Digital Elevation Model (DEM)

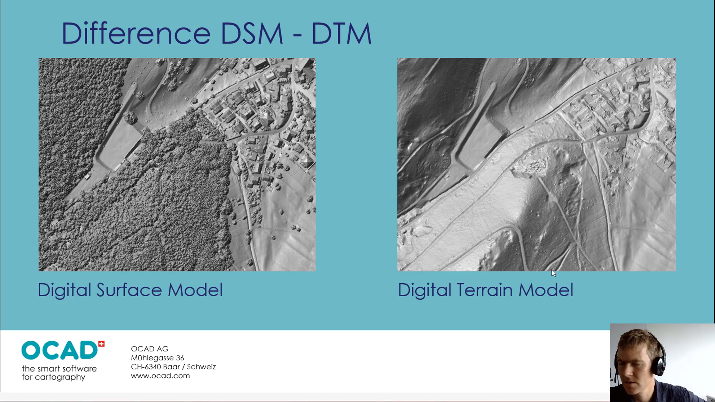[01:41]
So you really see here, all the tracks, the pits and the ditches or gullies and so on. So, why do we need a digital elevation model? With a digital elevation model, we can create contour lines, for example. With that, we need the terrain model and also, as we have seen before, we can create the hill shading maps, also with the digital terrain model.
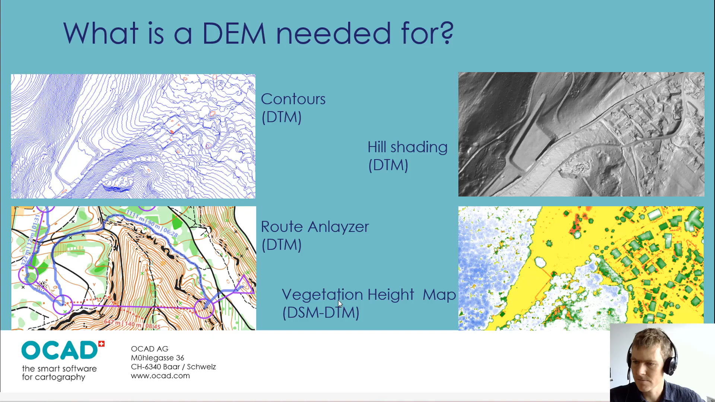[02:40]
And with this difference, you can visualize the vegetation. How does it work in OCAD? In OCAD, there is the TEM Import Wizard.
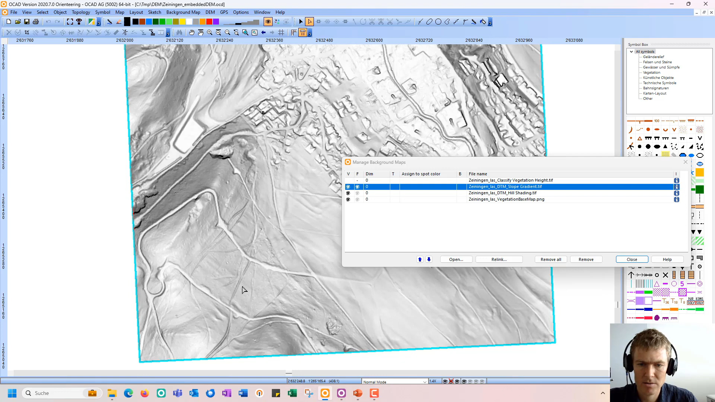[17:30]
They are both quite similar. There you can see very well the terrain. For example, there are roads and small paths, or small gullies, which you can not see in the contour lines.
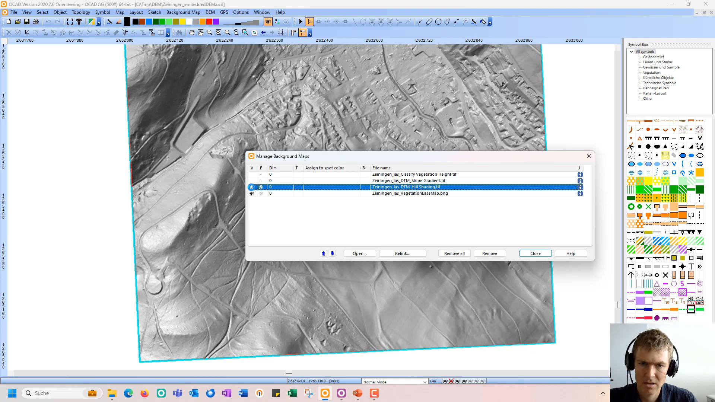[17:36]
And last but not least, we have this vegetation base map, which is quite similar to the vegetation height map. But it shows the vegetation a bit in a different way. And both can be useful for map making.